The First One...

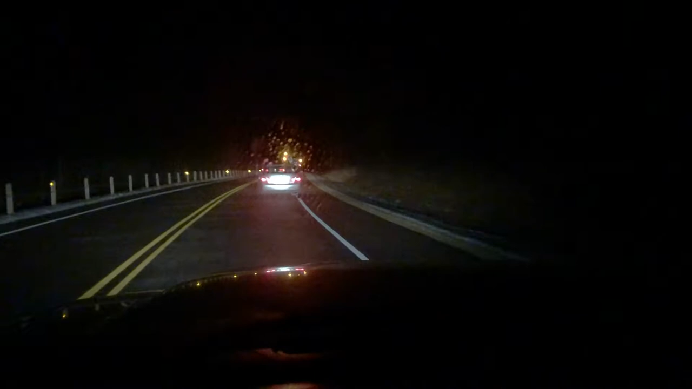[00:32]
and we're literally going 10 miles per hour up a hill because of this huge semi. And the speed limit's 55. Okay, guys, update. We have hit almost 30, so it's a start.